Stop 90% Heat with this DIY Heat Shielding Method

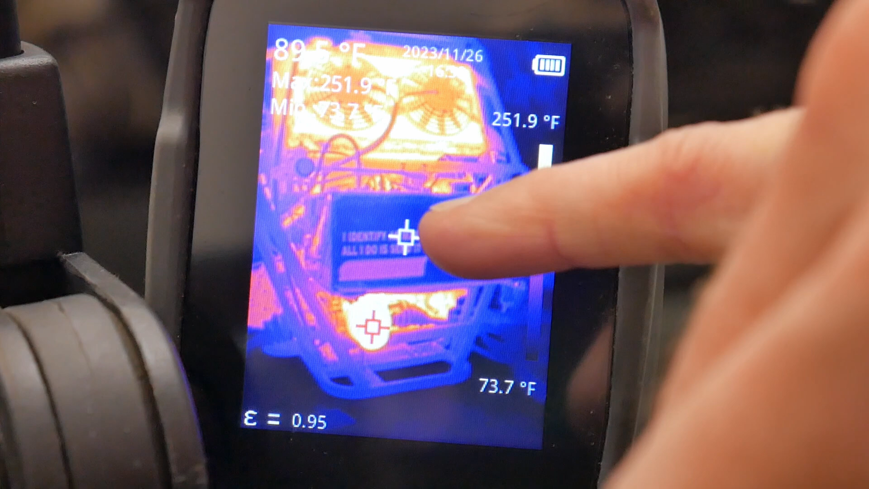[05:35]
On screen: scale top 251.9°F, scale bottom 73.7°F
so so where the white target is there that's what's taking this top temperature here this 89 degree
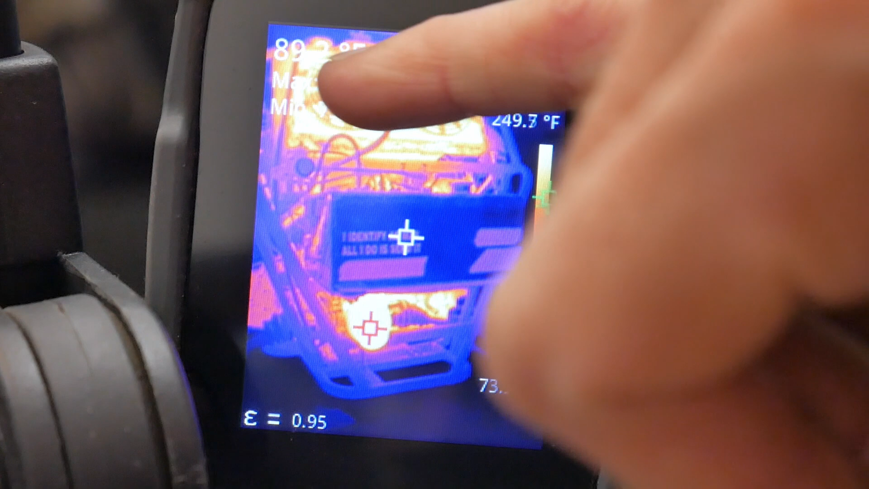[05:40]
the maximum temperature is this little target over here so that one's showing
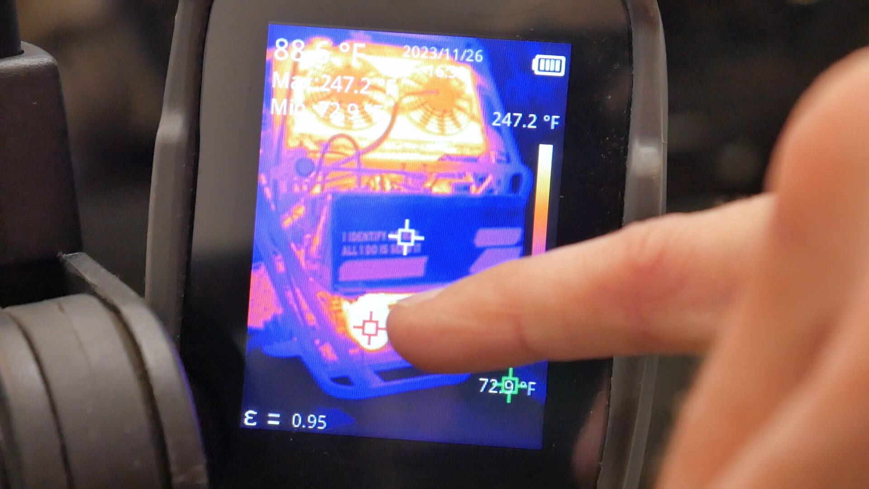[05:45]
On screen: scale top 247.2°F
currently 246 245 it's that middle temperature there
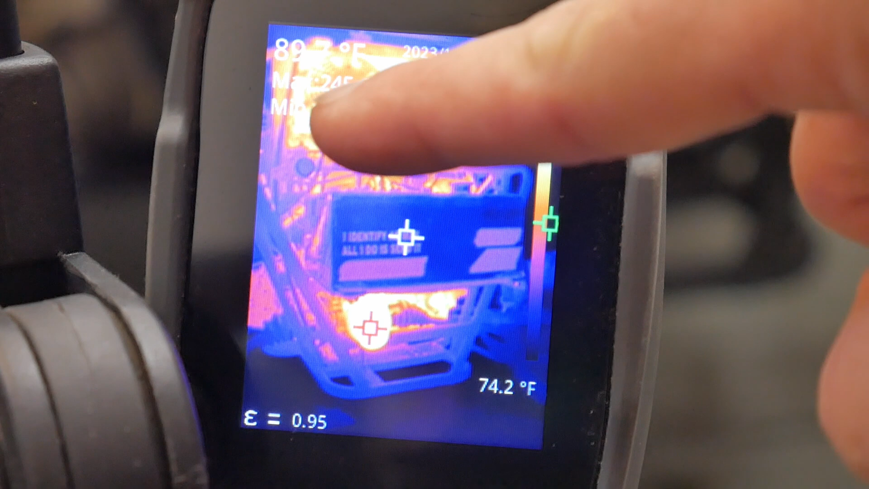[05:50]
and then this is just a minimum temperature the minimum temperature is scanning over here on the coldest side of the screen but nonetheless these are our results now the engine has been running for one hour exactly so we'll reset this we're going to let the engine and everything get completely ice cold right back to
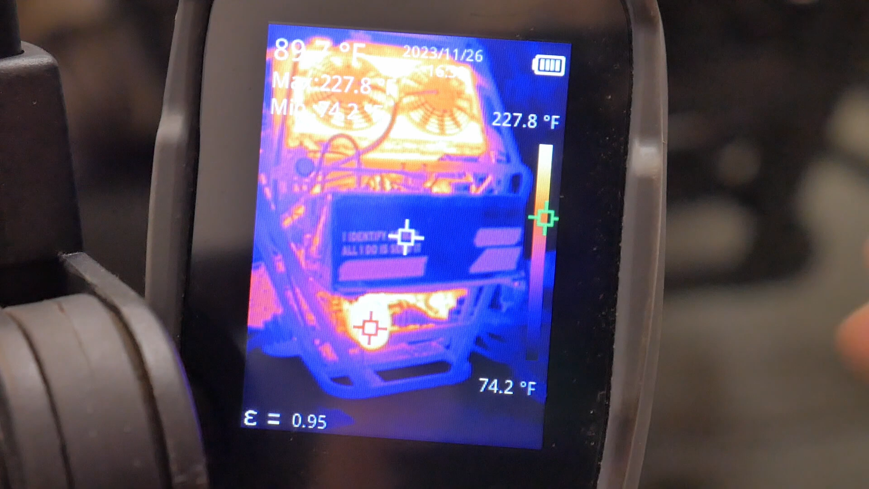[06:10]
On screen: scale top 227.8°F, scale bottom 74.2°F
the same temperature is where we started and then we're going to remove our heat shield and then
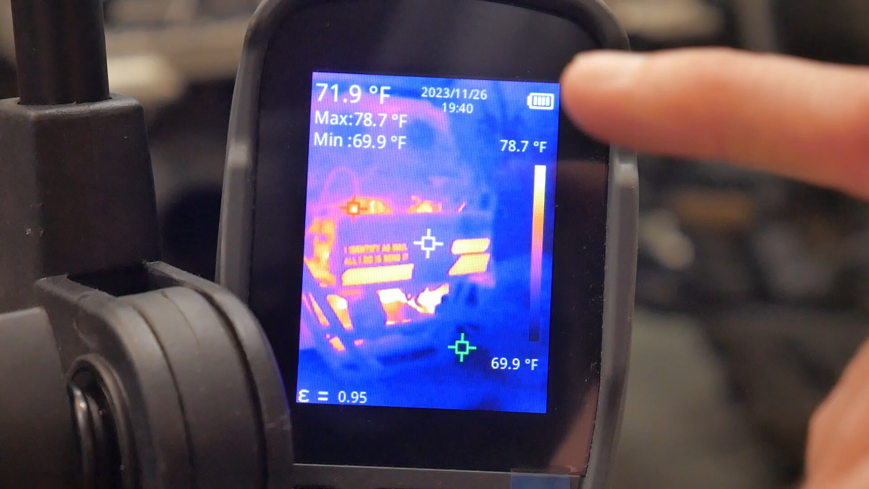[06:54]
On screen: spot 71.9°F, max 78.7°F, min 69.9°F, scale top 78.7°F, scale bottom 69.9°F
actually down to 78 degrees at this point so even these areas underneath the buggy here are still only at 78 degrees but i think that's close enough to not really scoop skew our final results because remember this machine is running for a solid hour with a very hot exhaust underneath it and a very hot turbo right behind it i will run two cycles and that will put us at one hour of run time and we'll take some temperatures
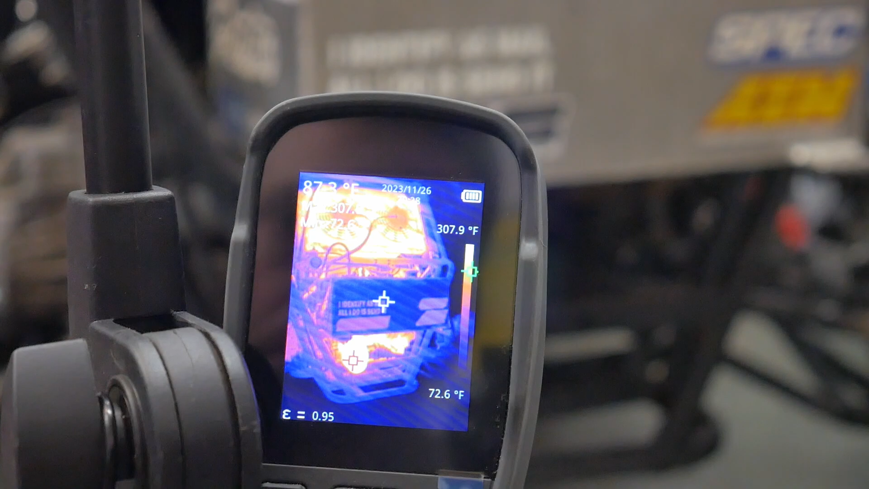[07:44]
On screen: scale top 307.9°F, scale bottom 72.6°F
And that's our one-hour timer. One thing you'll notice is that where the crosshair is
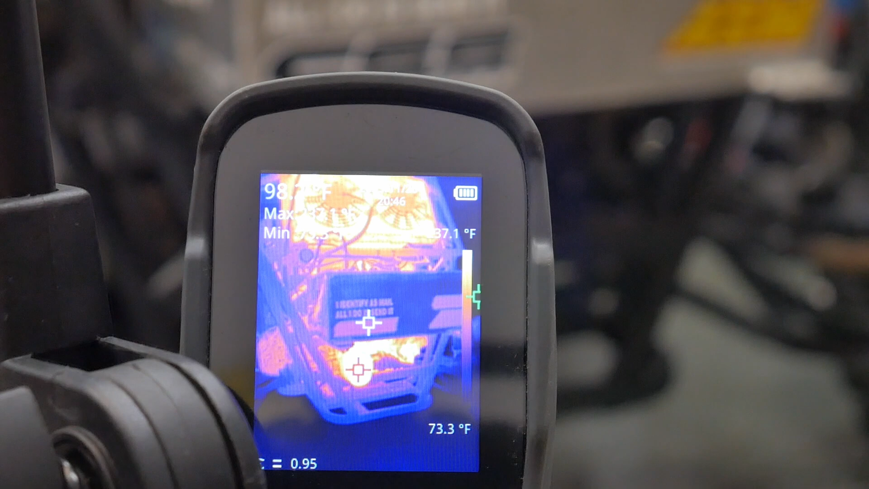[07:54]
pointed does change and affect the temperature pretty dramatically.
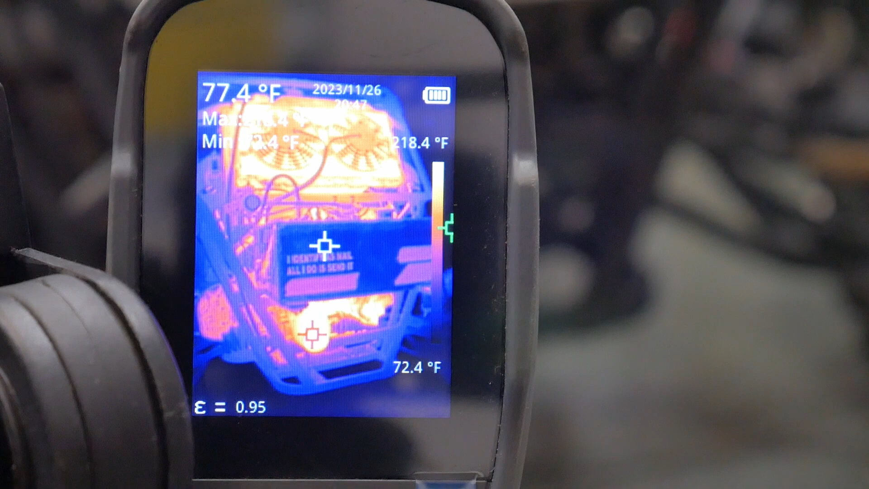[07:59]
On screen: spot 77.4°F, scale bottom 72.4°F
When it's on the sticker, it's reading about 9900 degrees.
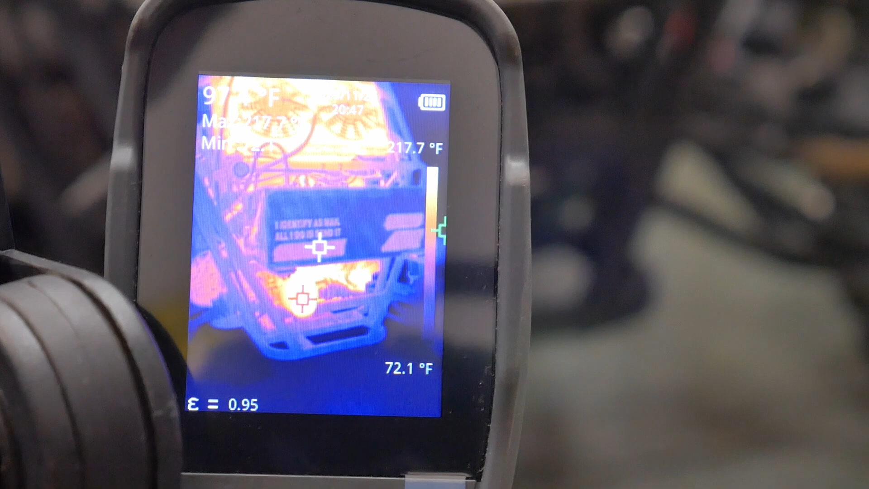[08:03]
On screen: scale top 217.7°F, scale bottom 72.1°F
And then when I move the crosshair to the center of the tank, we're getting about 76 degrees.
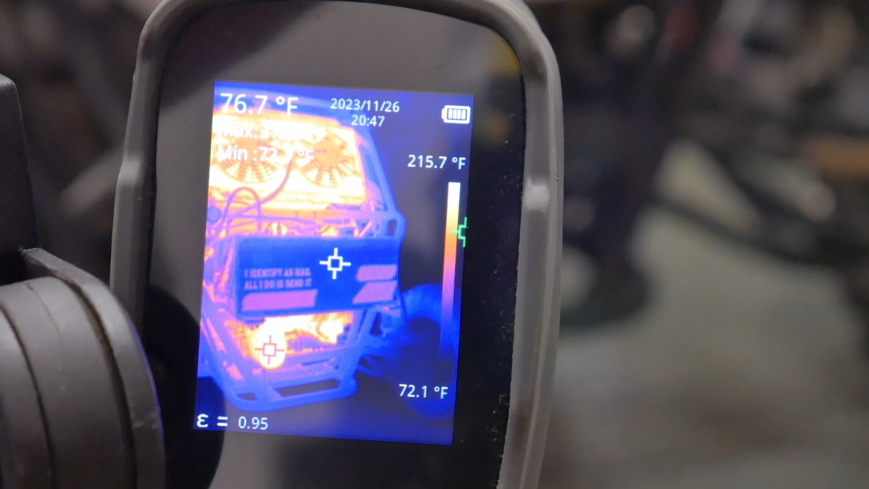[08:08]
On screen: spot 76.7°F, scale top 215.7°F, scale bottom 72.1°F
The one thing I will point out is that when I ran the first test with the heat shielding, the crosshair was almost directly on top of a sticker,
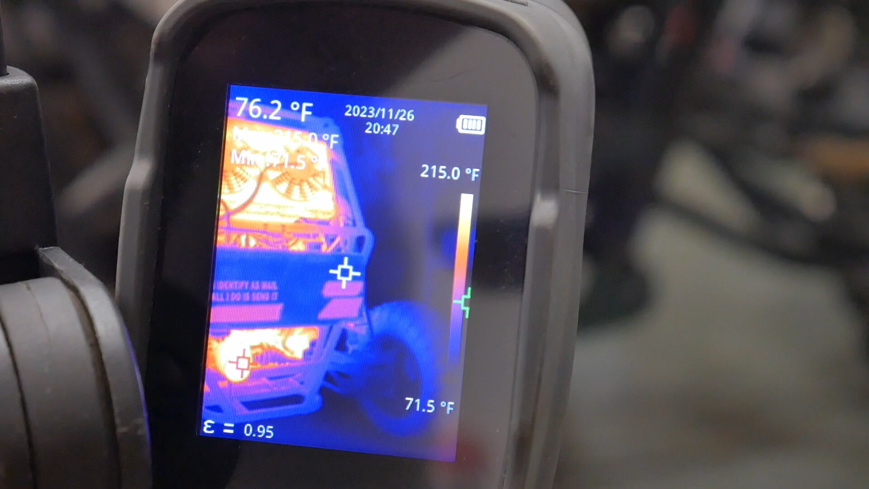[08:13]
On screen: spot 76.2°F, scale top 215.0°F, scale bottom 71.5°F
and we were reading a maximum of 8990 degrees. Without the heat shielding on top of this sticker, we're getting 100-degree reading.
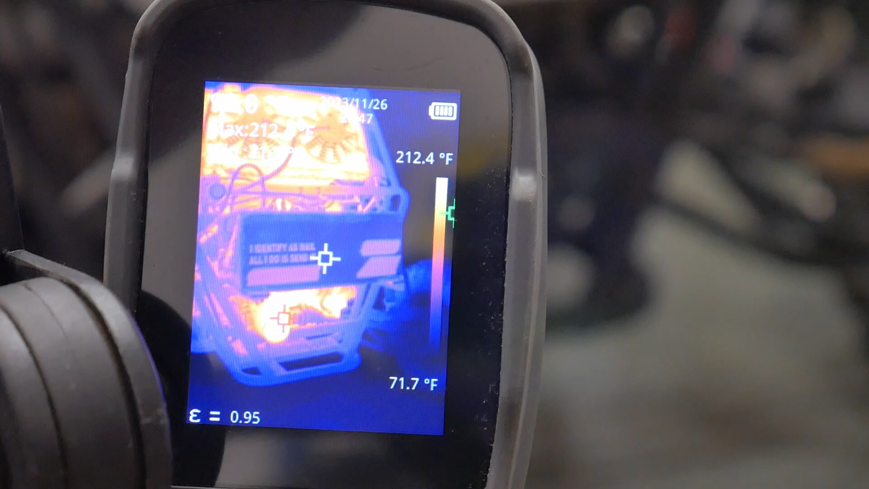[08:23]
On screen: scale top 212.4°F, scale bottom 71.7°F
But if anybody has any theories as to why those stickers would change the temperature dramatically on the surface of an aluminum tank, I'd love to hear them.